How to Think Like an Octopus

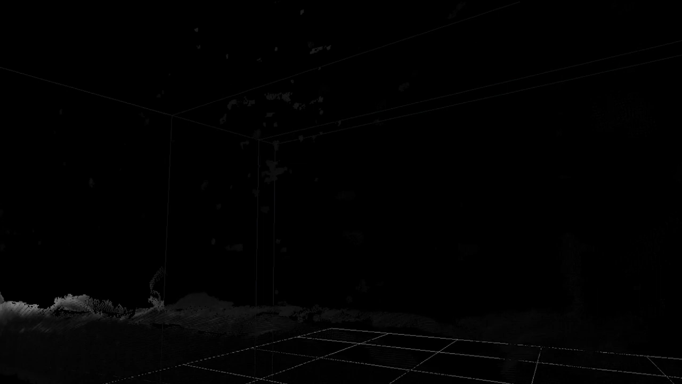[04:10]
To study it, Dominic and his team gather data and map the octopus with 3D cameras to look for patterns and symmetries and watch how the arms work cooperatively and independently.